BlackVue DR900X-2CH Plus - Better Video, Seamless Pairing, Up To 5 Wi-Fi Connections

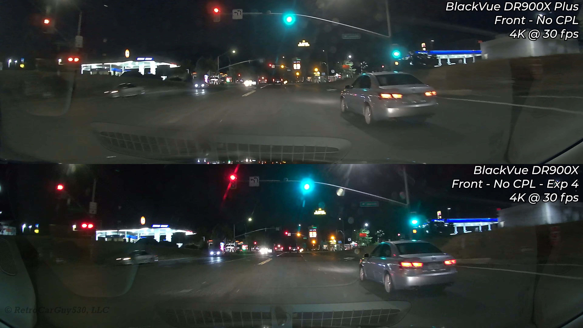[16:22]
We have the 900X Plus on the top and the older 900X on the lower section. I have removed the CPL filters from both of them per the instructions from BlockView not to use the CPL filters when recording video at night. And I've left the exposure or brightness setting at 4 for the front camera on the older DR 900X. It didn't brighten it enough compared to the video footage we're getting out of the Plus camera. I was hoping that would be comparable in brightness, but it's still not. If we take a look at the full screen under the bridge here, it's quite dark on the edges. And we'll look at the Plus video in a little bit.
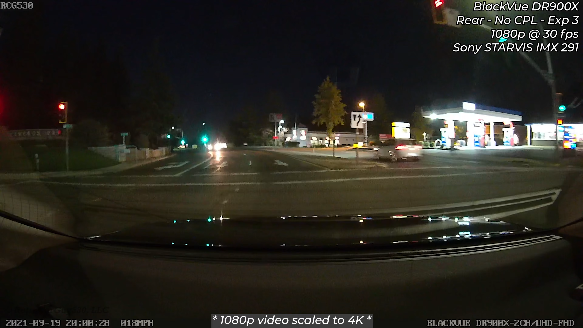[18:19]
And here's the video gap here at the file transition. And it's again dark around the edges, much like the front camera. It's just not as good as it could be. And now here's the Plus version of the video. And it's definitely better on the edges overall, much better. And here's that video gap here. So I wanted to demonstrate the fact that both the older 900X and the 900X Plus rear cameras both have that file transition. And one last comparison here.
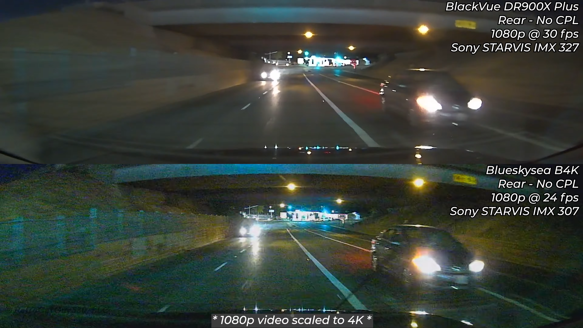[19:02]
I prefer the DR 900X Plus rear camera footage at this point. Let's see how well the cameras pick up the license plates. In my test, I have my vehicle stationary as well as the vehicles in front of me are stationary.
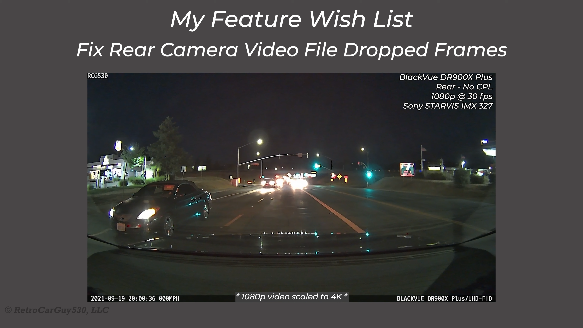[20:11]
The first item on my feature wish list for the DR 900X Plus camera is the bug fix resolving the drop frames issue for the rear camera when it has the file transitions occur every one minute. Pitisoft says they understand the issue, so we should see it soon.